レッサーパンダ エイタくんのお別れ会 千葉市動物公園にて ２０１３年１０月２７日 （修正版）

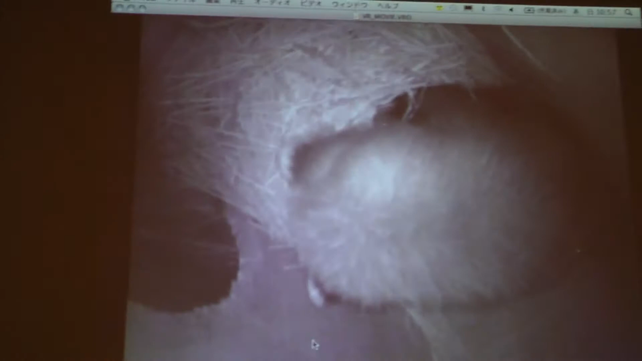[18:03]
まあ、どっちがどっちだかもう正確にはわからないんですけども、これチッチがね出産直前のシーンなのでね、で今プチプチやってますけどもね、
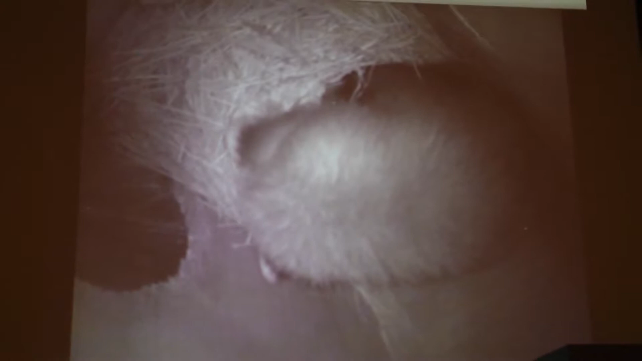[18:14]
タイマーシした方がいいかな、
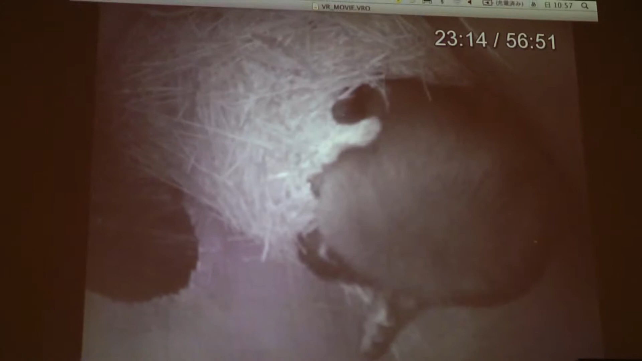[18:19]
で今股を広げてお腹のところを舐めてるんですけども、
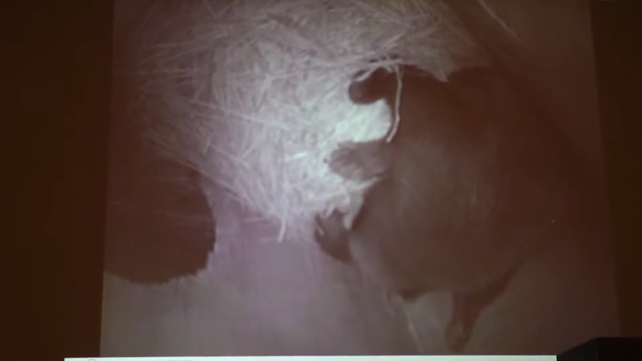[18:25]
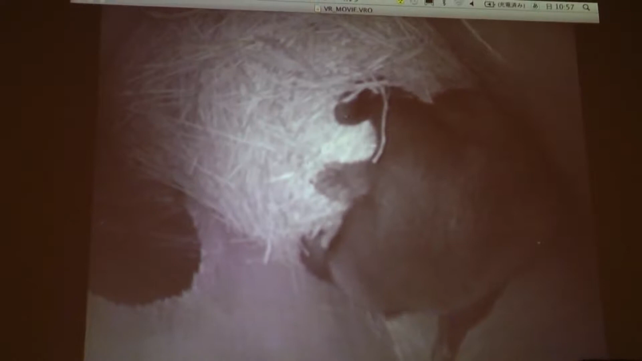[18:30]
多分もうこのぐらいには生まれてるんじゃないかという感じですけどもね、足を広げてるのは分かると思いますね、ちょうど、
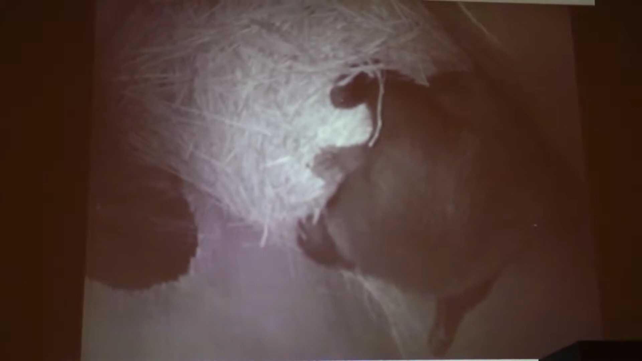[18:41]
ここが後ろ足ですから、
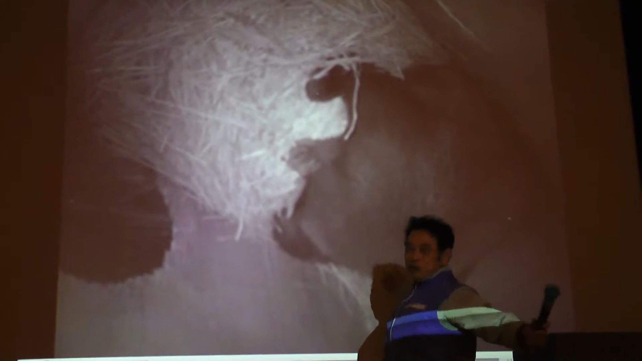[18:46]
こういうふうに広げてお腹を舐めてるというシーンなんですね、
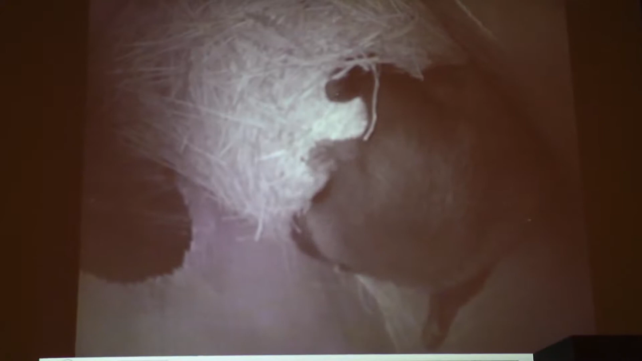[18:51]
実はもうちょっと経って動くと、子供が生まれたのは分かるという感じになるんですね、